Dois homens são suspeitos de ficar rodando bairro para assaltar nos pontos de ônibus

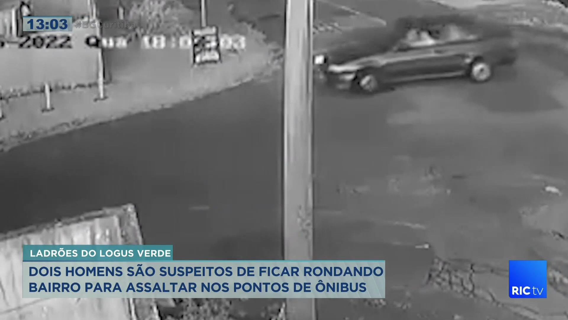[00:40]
Viram que ela estava com o celular na mão e resolvem voltar para roubar.